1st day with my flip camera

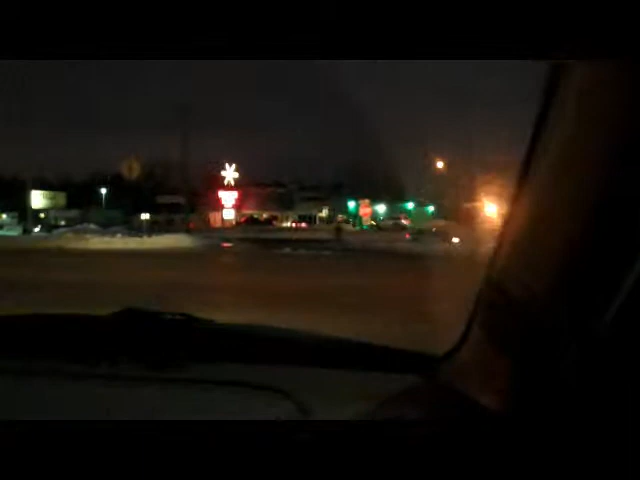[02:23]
I'm not we were you. Trying to do you a favor. You almost fell. Did you see that? I missed it.
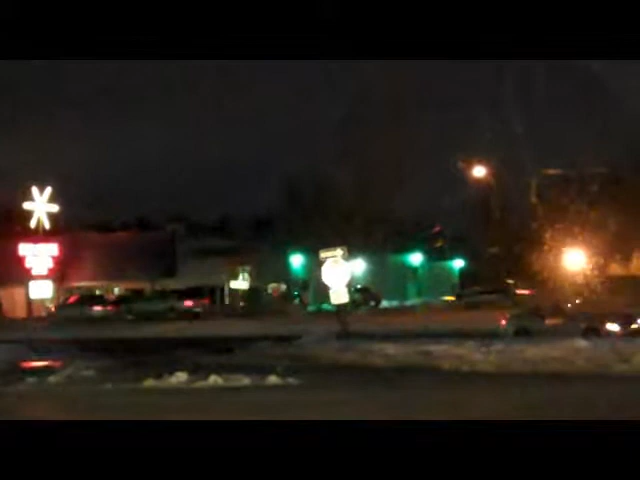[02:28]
What if he got hit while we were watching him? Don't even say this.
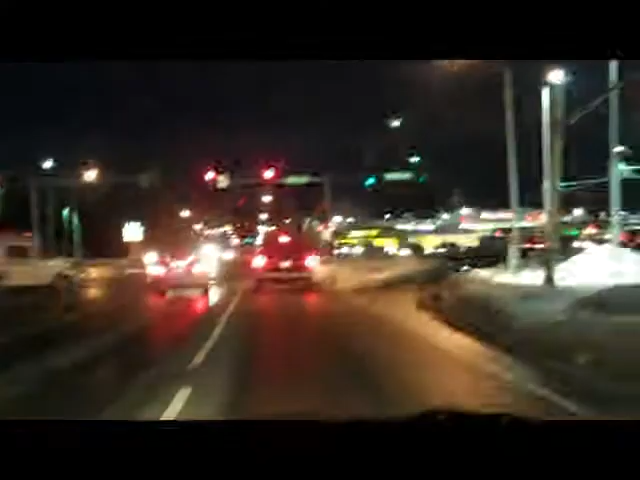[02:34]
Why do you feel bad? Because he's walking and like... Then go get him. Don't drive him anywhere. Then turn up here and go get him.